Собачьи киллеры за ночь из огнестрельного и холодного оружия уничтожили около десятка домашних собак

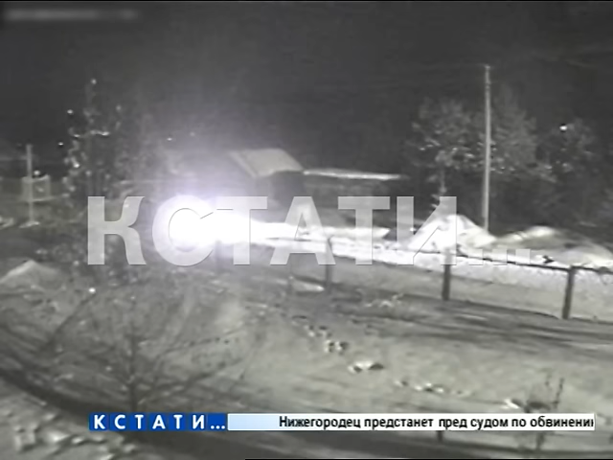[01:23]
По деревням-то прошел слух, что там еще несколько собак тоже убивали. Не то, что убивали, именно в глаз стреляли. Потому что вот вечером глаза-то светятся, и уж очень удобно целиться в глаз собаке. Из машин был выстрел, я по видео видел.